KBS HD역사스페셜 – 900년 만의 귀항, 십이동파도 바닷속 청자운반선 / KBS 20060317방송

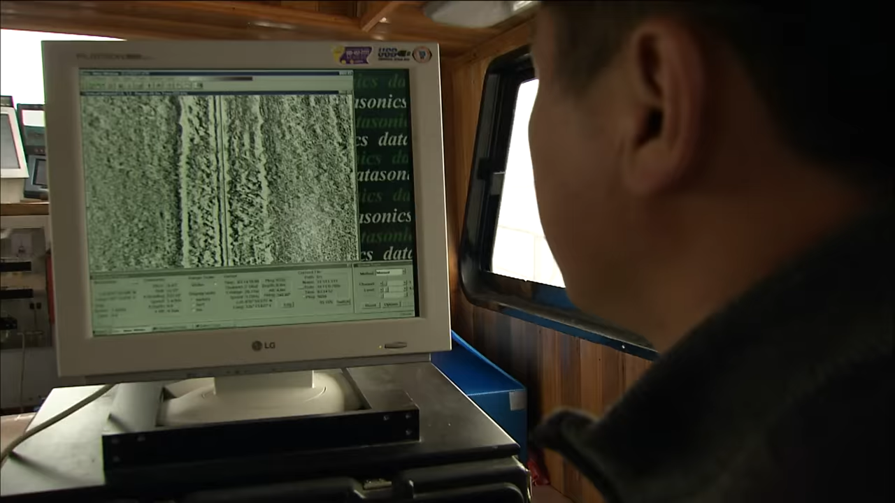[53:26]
하다 밑에 초음파를 발사한 뒤 이것이 해저면에 충돌해 되돌아오는 시간을 계산해 수심을 계산하는 첨단 장비다
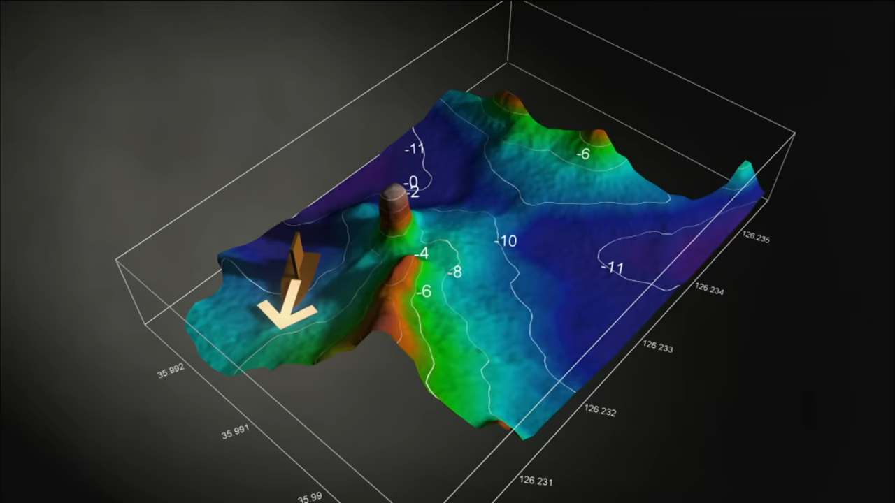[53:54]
이 탐사 결과를 바탕으로 만든 해저 지형도다 눈에 보이는 암초에 서쪽 바다 속은 전체가 암반벨트였다
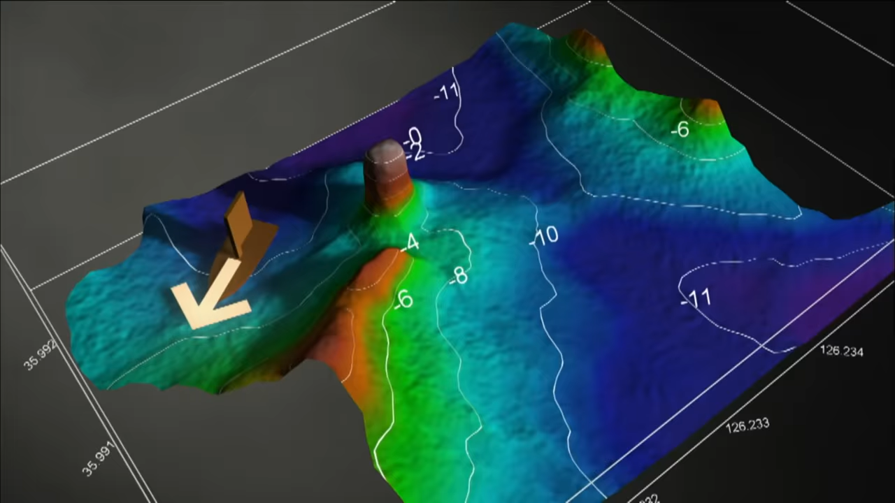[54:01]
그런데
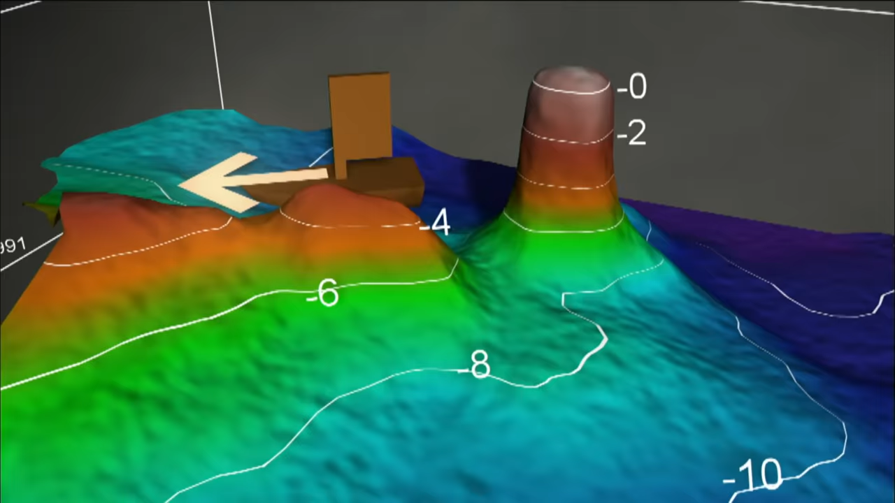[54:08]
12동 파도 청자선이 침몰한 곳은 진행 방향으로 볼 때 암초가 있는 곳을 70m 정도 지나간 지점이었다.
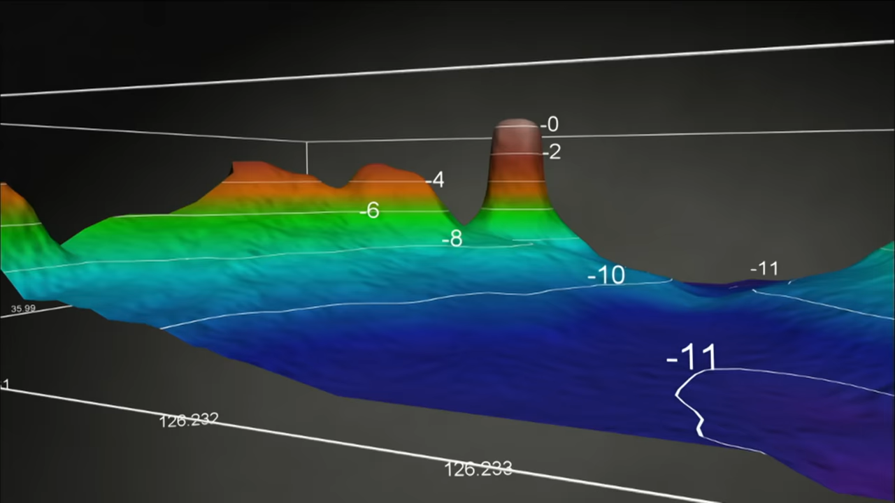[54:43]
낯선 바다에서 다시 항로를 찾기 위해 애쓰던 배는 눈에 보이는 암초를 피해 방향을 잡았을 것이다.
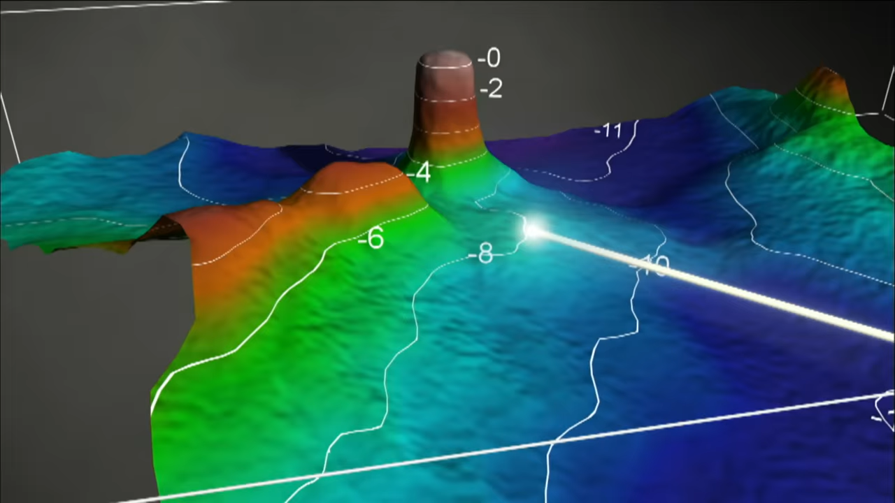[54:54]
그런데 이곳엔 수면 위로 보이지 않는 암반지대가 넓게
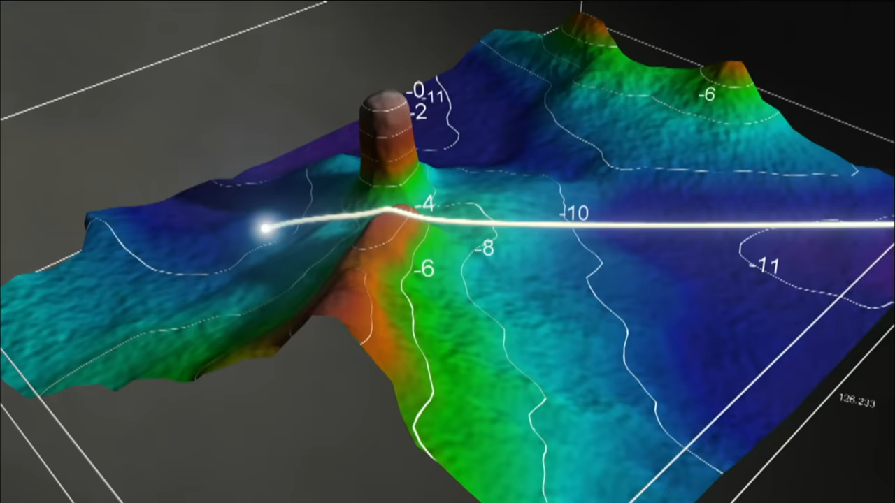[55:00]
분포해 있었고 여기 부딪힌 배는 결국 깊은 바다 속으로 추락한 것으로 추정된다.